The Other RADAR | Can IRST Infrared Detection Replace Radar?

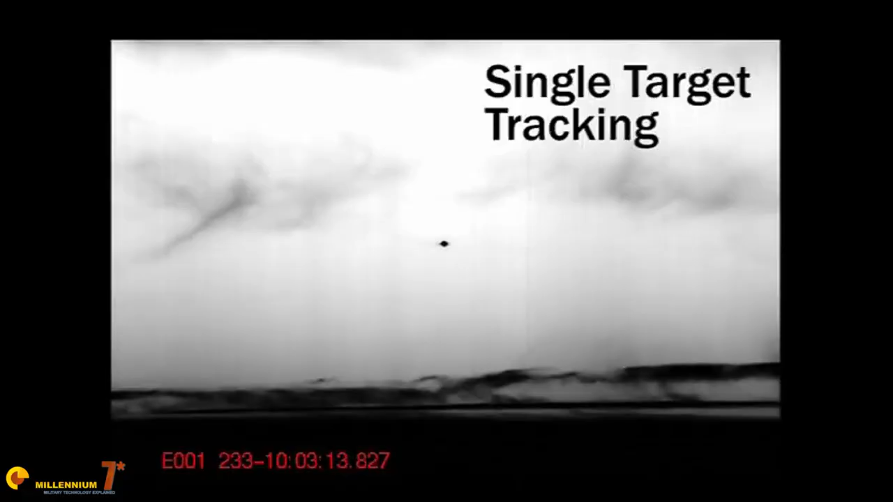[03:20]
presentation is the angular position of a potential target in respect to the plane and
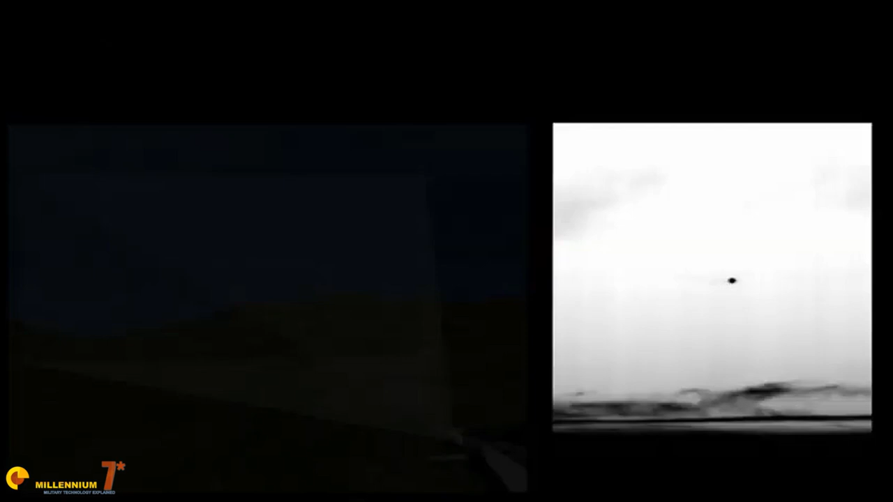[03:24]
any other information that can be extracted from the infrared track.
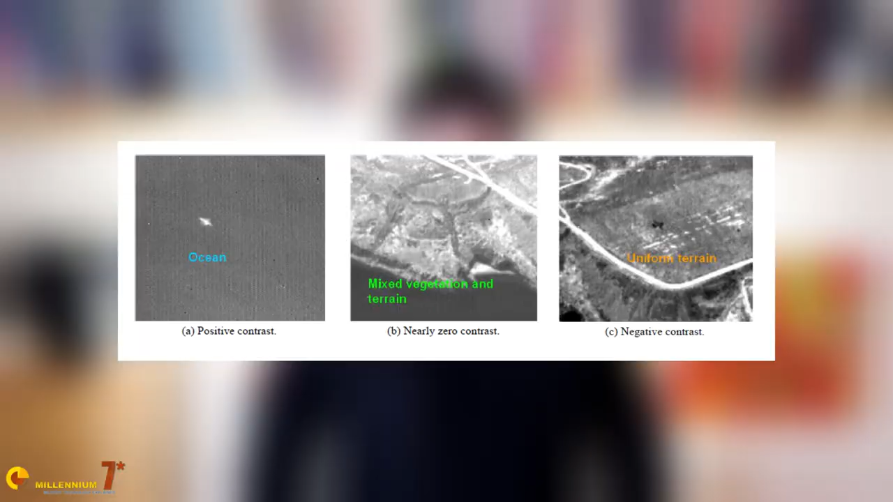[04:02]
Contrast is the difference in temperature between the target and the background.
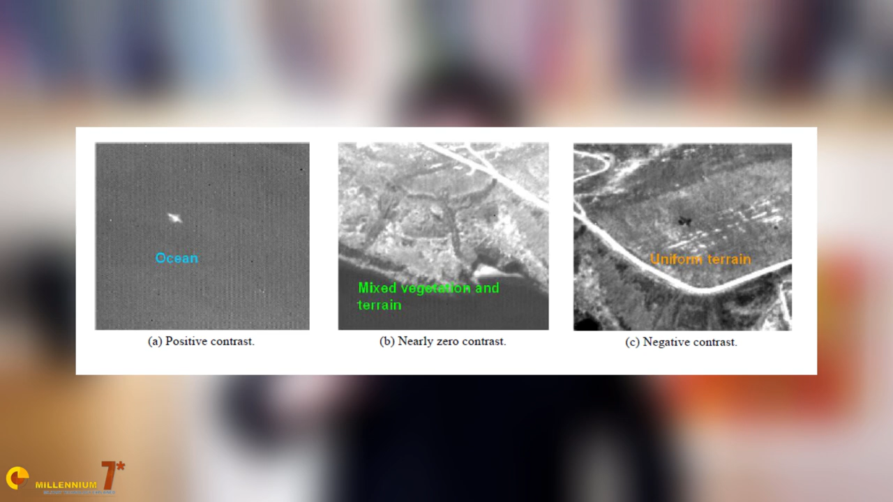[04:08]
The higher the difference, the higher is the contrast.
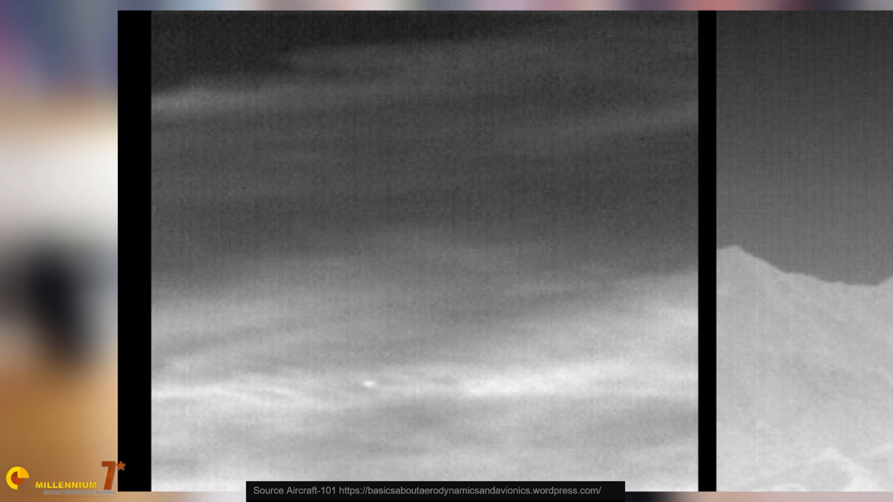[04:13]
A plane seen flying against a clear sky or the sea is generally hotter and it appears brilliant against a dark background. Vice versa, a plane may be cooler than the ground and may appear dark against a brilliant background.
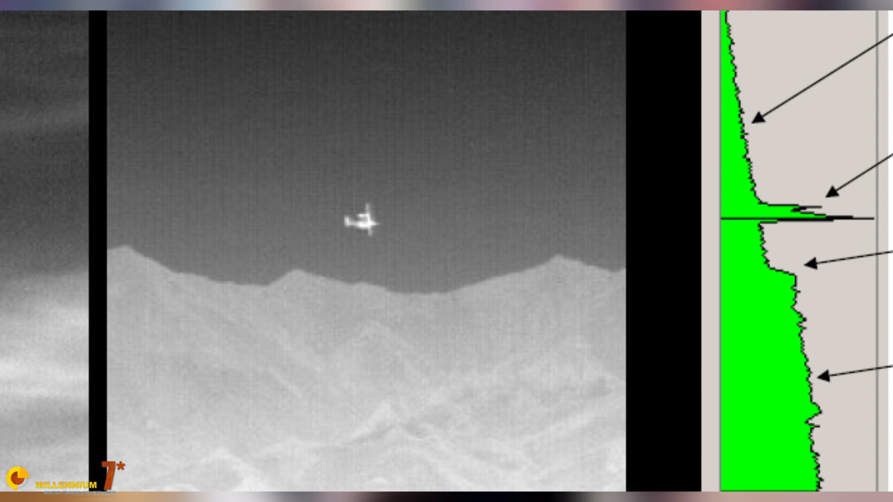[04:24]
In some cases, the contrast may not be high at all.
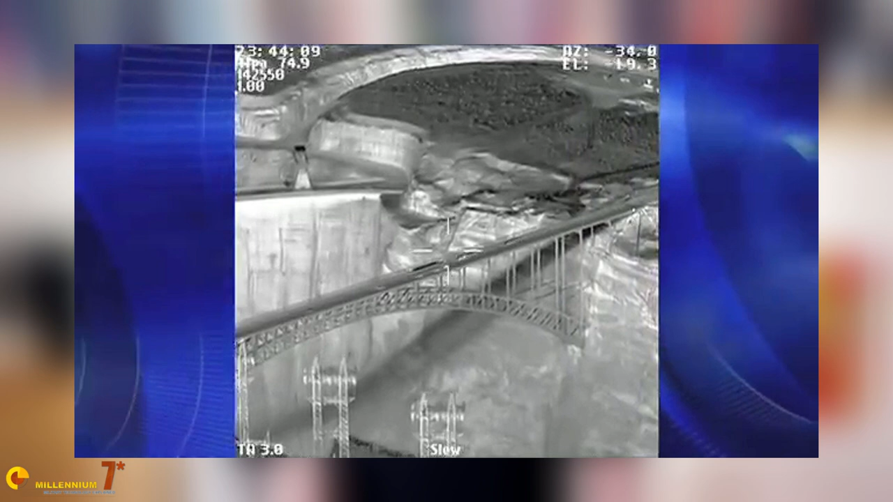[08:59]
A laser rangefinder They are very common in the erst even because they are quick, precise, light and compact. In theory, an erst complemented by a laser rangefinder can replace a radar in its fundamental function of generating reliable and workable tracks.